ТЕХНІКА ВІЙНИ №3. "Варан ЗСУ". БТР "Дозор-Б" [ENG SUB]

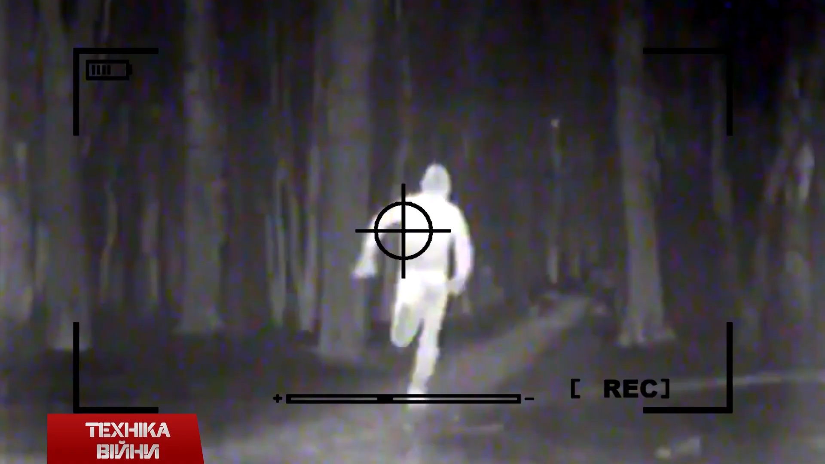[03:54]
якщо ви з прибором на чоловіку просматриваєте горизонт,
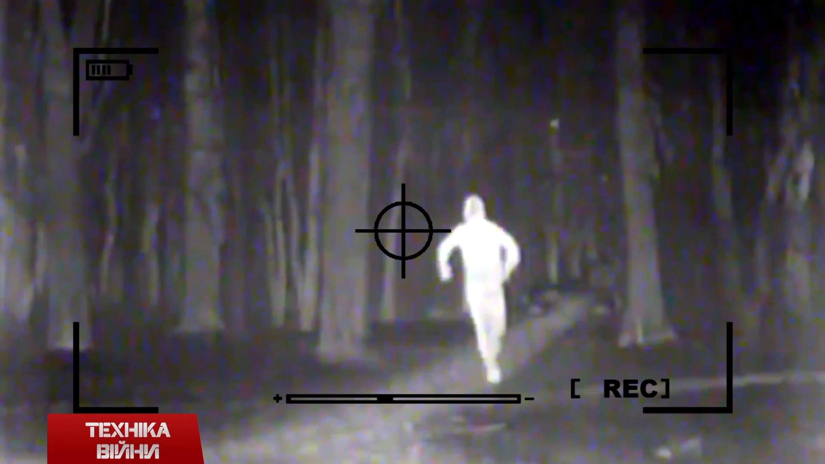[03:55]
ви його не побачите так, як білу простиню